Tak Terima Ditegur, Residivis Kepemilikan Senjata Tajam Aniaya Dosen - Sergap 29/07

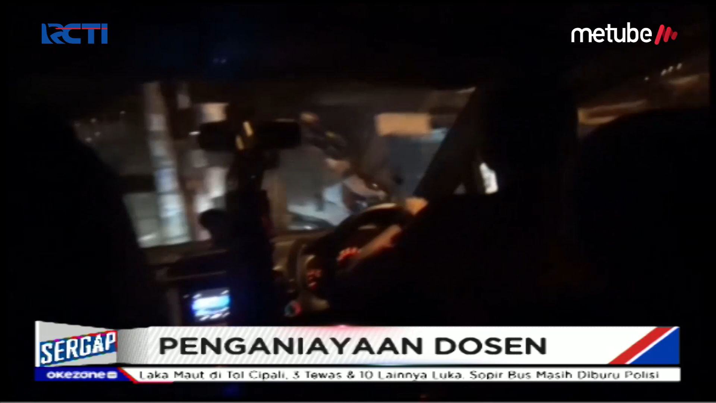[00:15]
Penangkapan pelaku penganiayaan terhadap seorang dosen di Palopo, Sulawesi Selatan diwarnai kejar-kejaran.